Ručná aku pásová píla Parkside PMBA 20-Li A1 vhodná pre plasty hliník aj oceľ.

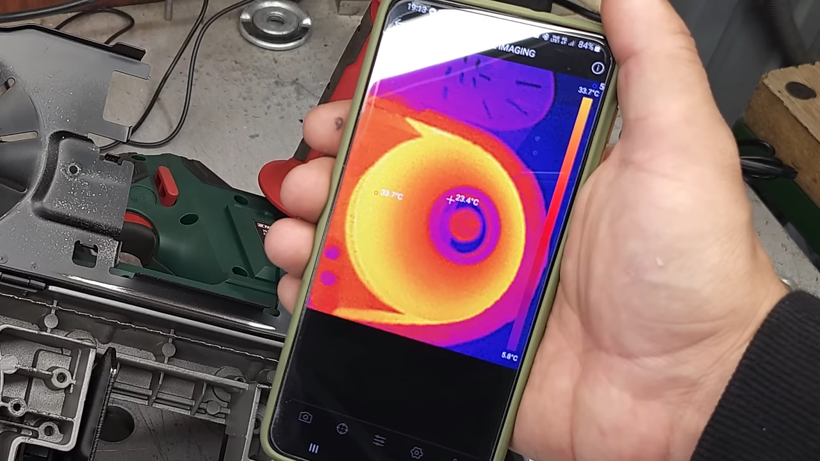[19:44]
On screen: spot 23.4°C, scale top 33.7°C
kde na vodiacom koliesku pri petici batérií je teplota do 35 stupňov.
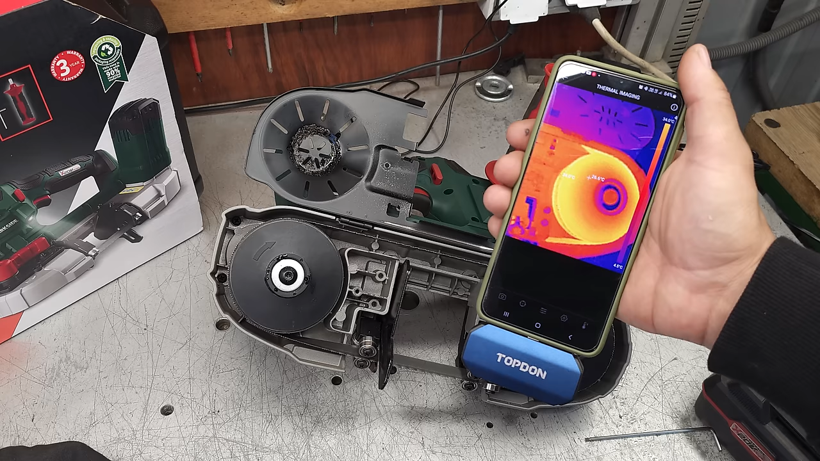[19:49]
Na opačnej strane pri motorovej časti je
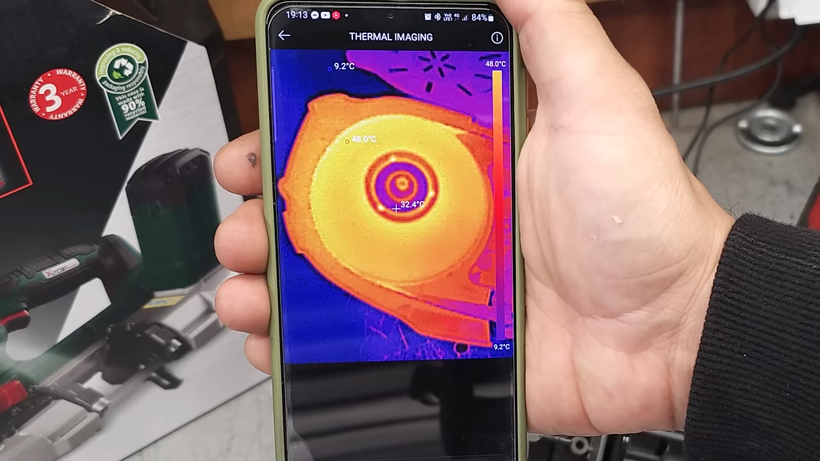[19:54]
On screen: spot 32.4°C, max 48.0°C, min 9.2°C, scale top 48.0°C, scale bottom 9.2°C
teplota miestami už aj do 50 stupňov.
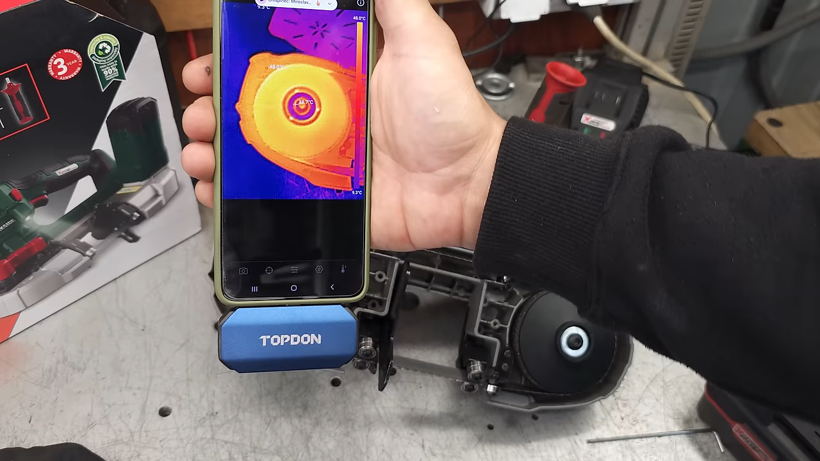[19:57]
No a pozrieme sa aj na motorovú časť,
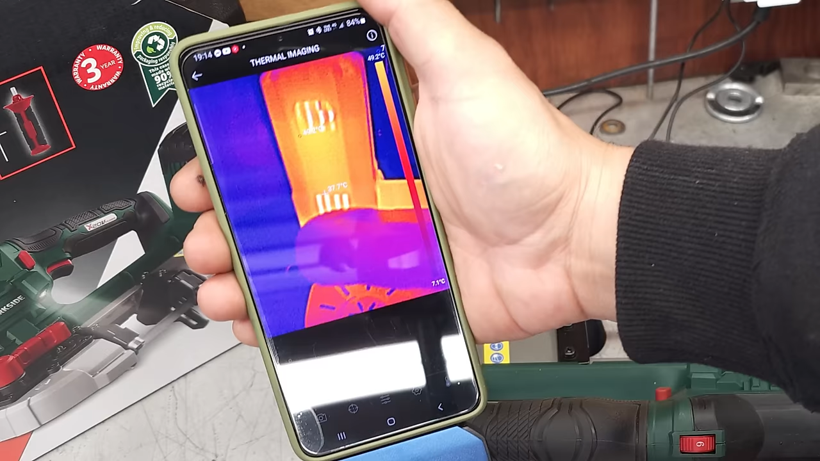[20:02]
On screen: scale bottom 7.1°C
kde je vidieť teplotu aj do 70 stupňov.